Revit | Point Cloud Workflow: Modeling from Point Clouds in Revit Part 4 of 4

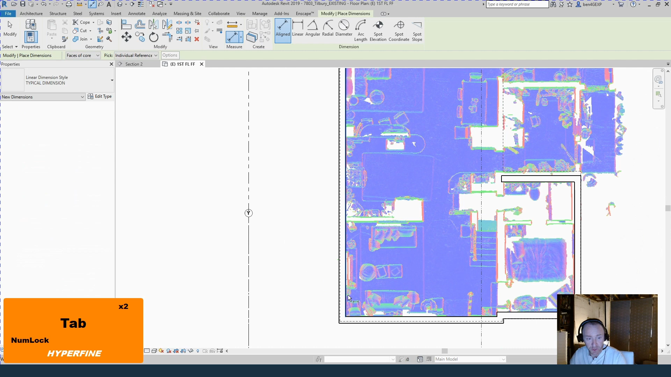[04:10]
So once the as-built model is done, or at least I would say 90% done, and I've got the floor plans, I can go back out to the field and I'll take a couple dimensions. You know, I'll take an overall dimension in the longest span I can see in each way. So, you know, I'll take a dimension overall this way. I'll take one overall that way. I'll get a couple ceiling heights just to confirm. And this is about the fifth project I've done, and I've never been off, I would say, by more than an inch. Usually it's about a half inch difference with what I've modeled on the point cloud and what I see with my laser in the field.
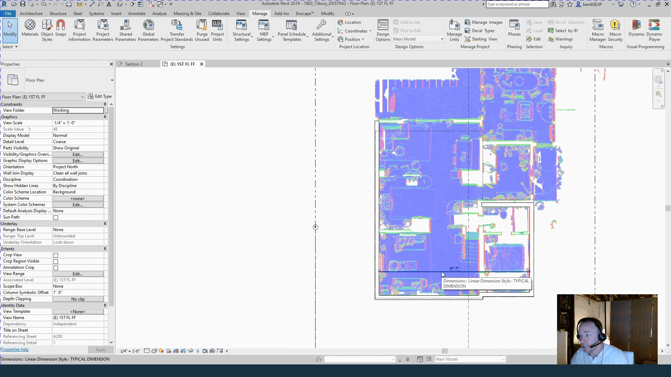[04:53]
it's maybe 15 minutes of work as opposed to two or three hours of measuring the whole house by hand. All right, and as you're starting to build up the model, you know, sometimes you won't always be 100% sure where a wall is.
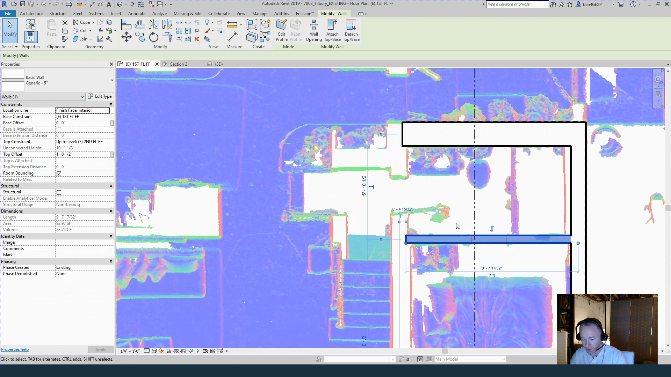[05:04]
So I can see that there's a wall here going to some type of bathroom. I can see the toilet and the shower and the vanity.
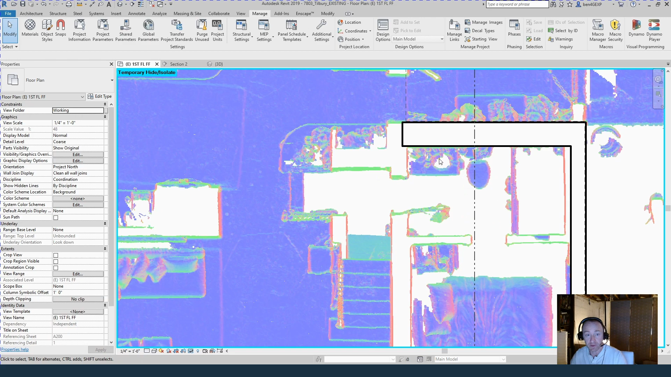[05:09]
And so I've got the wall. I think it's about a five-inch thick wall.
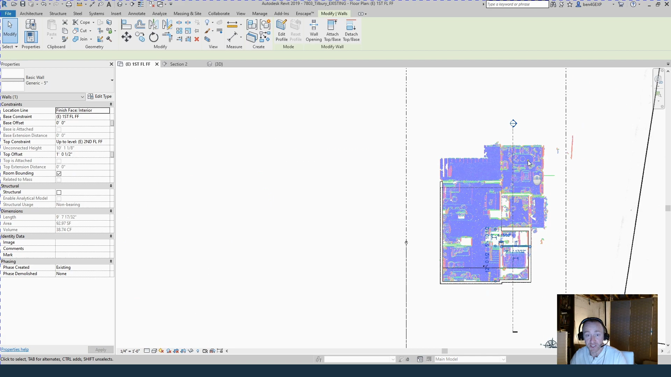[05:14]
I've got it generally in the right place. If I want to confirm, I can do that a couple different ways. One, I can go into section, and I can see it's more or less lined up.
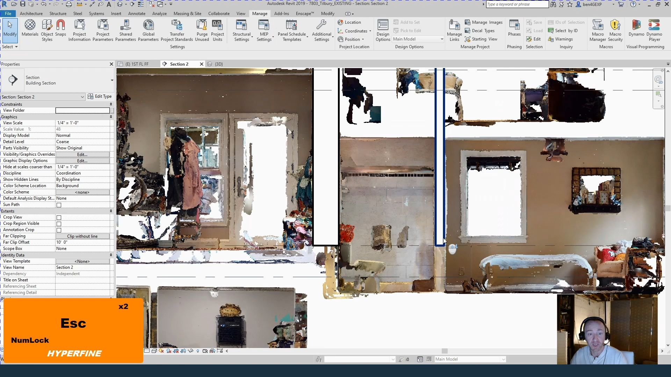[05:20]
If I make that section, say, only one foot or maybe two feet so I don't see the background,
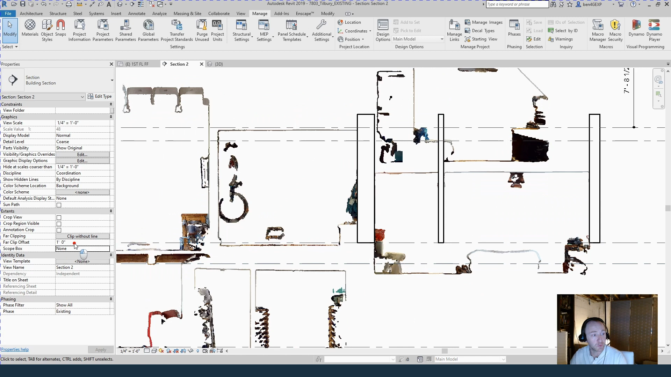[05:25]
you know, so it doesn't see that far wall. I'm cutting just through the wall.
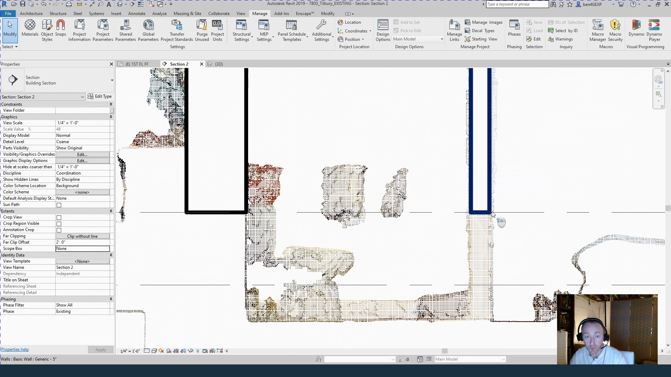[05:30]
I can see that it's pretty much in the right place. I also notice that this is a level where the floor is set down.
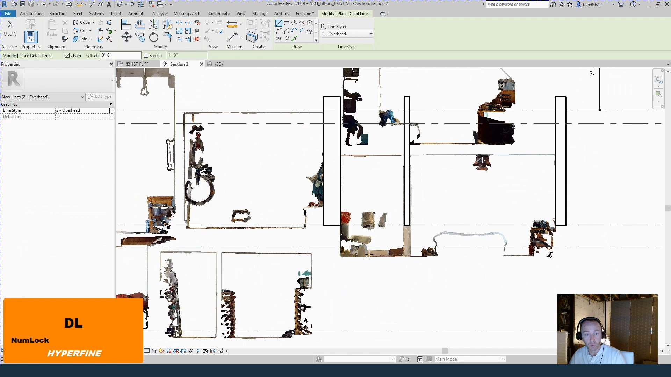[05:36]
So I know I'm going to have to create a new level here for, like,
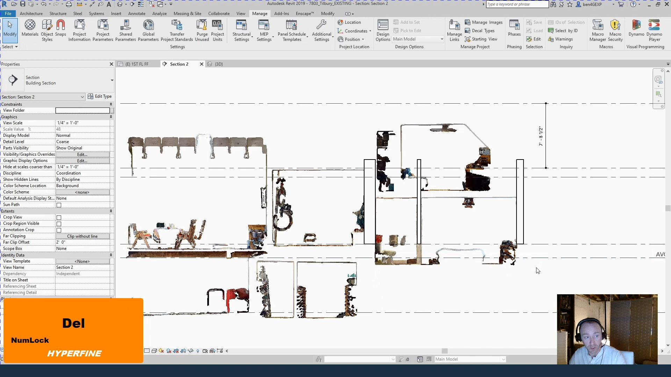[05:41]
first floor lower or upper cell or whatever I want to call it because it's a split level. So I can go ahead and do that in a minute.
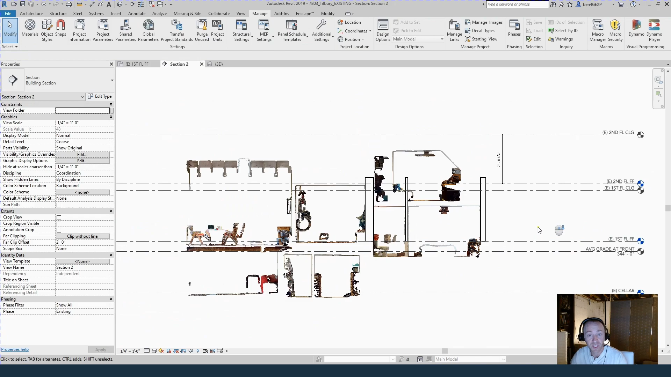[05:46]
And you can also check this out in 3D. So here I'm in a 3D view with a section box.
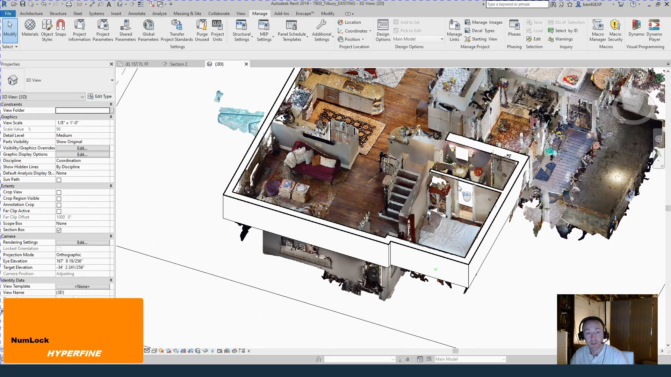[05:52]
There's that wall right there that we're drawing.
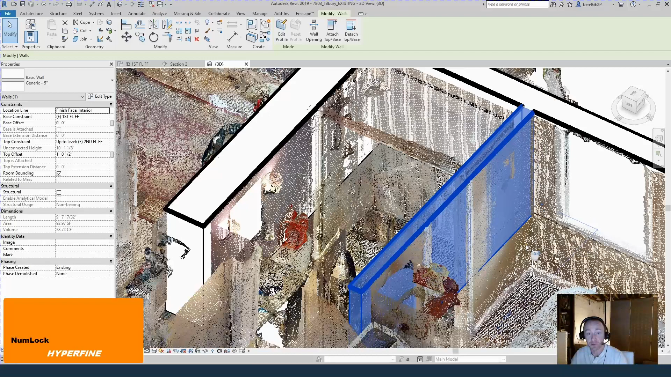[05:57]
And you can sort of see if the wall is selected. You can sort of see how it sort of occupies the same exact place in 3D space as the point cloud. And if I shift it back and forth a little bit, I can see now that wall's not in the right place because I can see only the wall. And there I can see only the point cloud. But when you can sort of see a little bit and Revit doesn't know exactly which one to show, that's sort of indication that that wall is in the right place because it's, like I said,
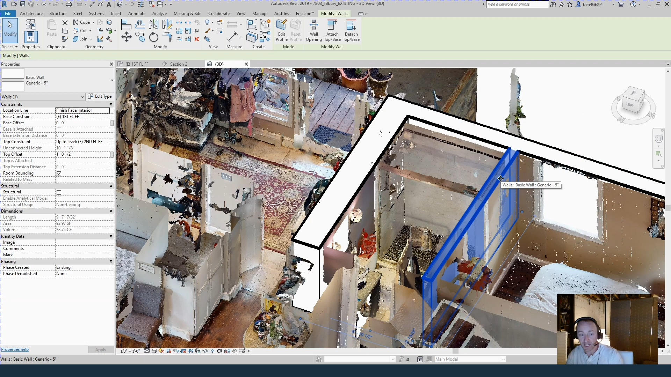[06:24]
it's occupying the same 3D place as the point cloud.
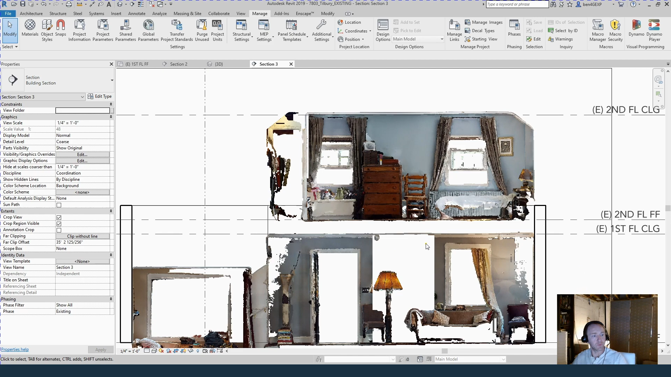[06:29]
You can also use point cloud to confirm the measurements and dimensions of windows and doors. So I've got a section looking forward. I can see this window in the front wall.
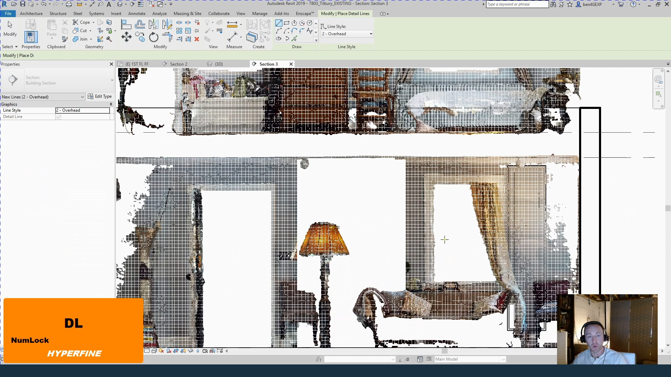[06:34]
And I'm just going to do a detail line from the inside of the trim to over here.
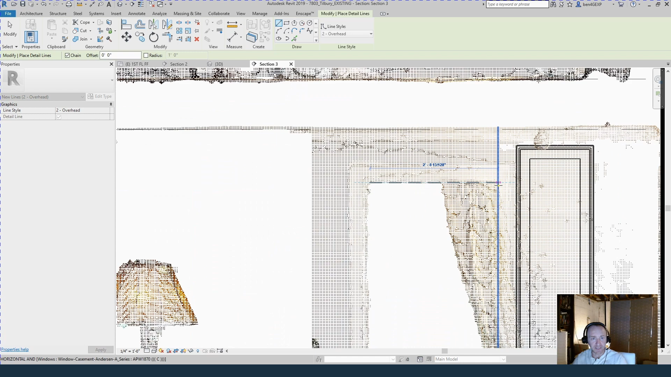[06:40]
And I can see that it's about 2.8. And going down this way, it's about 4.2. So if I just place a window, I'll edit type. I'll duplicate.
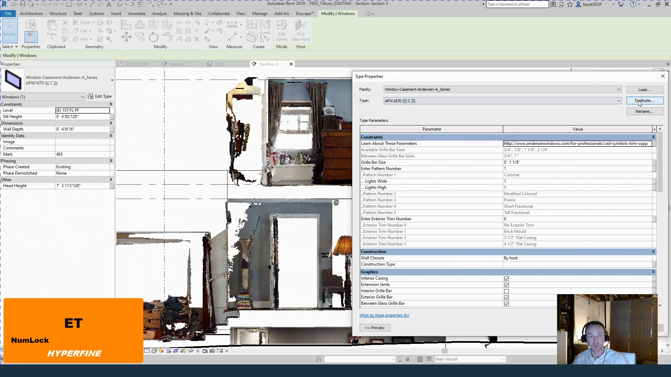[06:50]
And I'll call it existing 2.8 by 4.2. All right, I paused while Revit was struggling with changing the window,
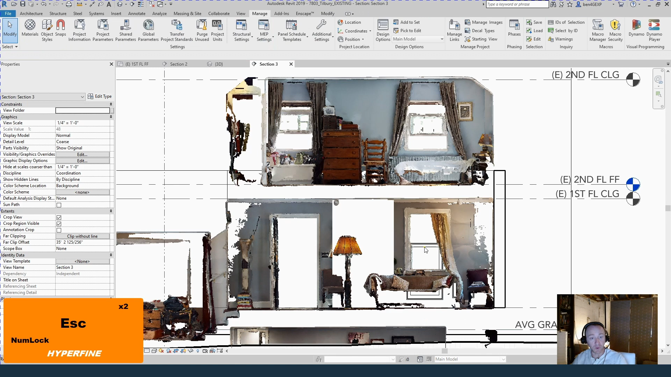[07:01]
but basically I renamed it 2.842, and then I changed the size of it. And I'm just going to use the arrow keys to generally get it in the right place. We'll measure the sill height. It's about 2.6 and, you know, some change. So we'll call this 2.6 for now, which I think is probably accurate to what was intended.
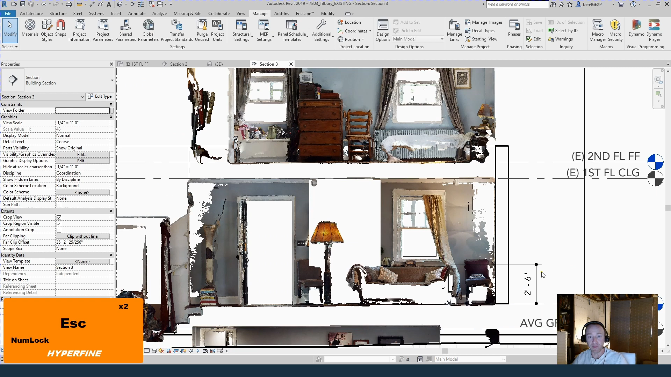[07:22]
And there's just one thing more that I can go confirm when I'm in the site, but I don't need that window.
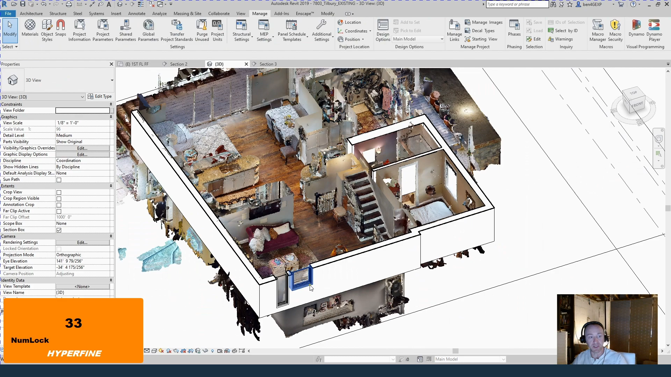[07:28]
So now I've got the window. You can sort of do the same thing for the doors.
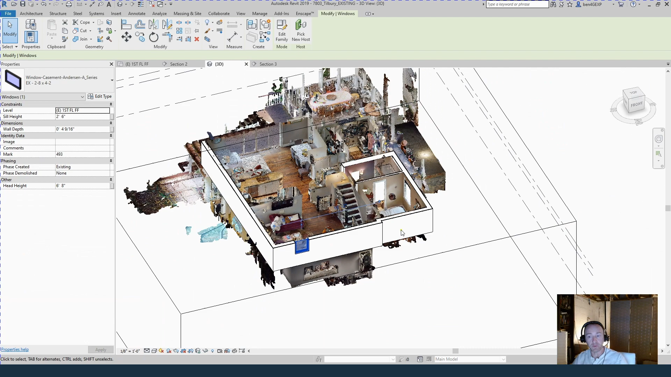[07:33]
You can do the windows all the way around.
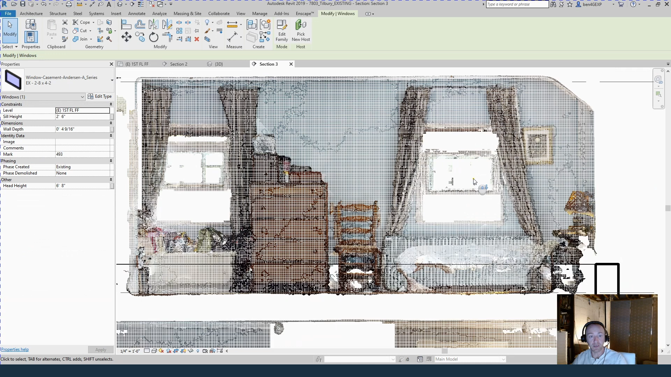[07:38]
You can see I've got some more up here, and I've got a big picture window over here on this side.
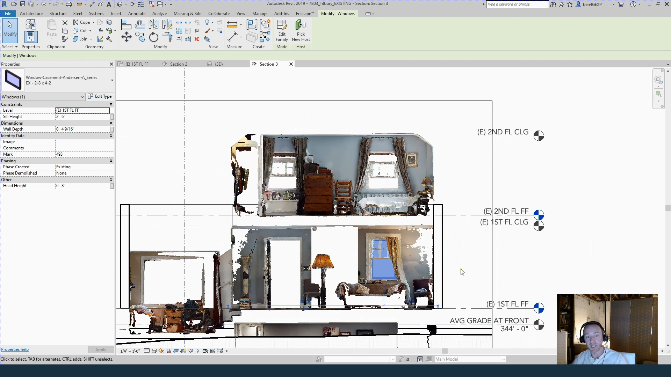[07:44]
And so you'll be able to more accurately get all the differences between all the windows doing with the point cloud, and then just spend a little bit of time verifying after you're done. And, of course, you should be using the virtual tour in conjunction while you're modeling. So here, where I said we had a big picture window,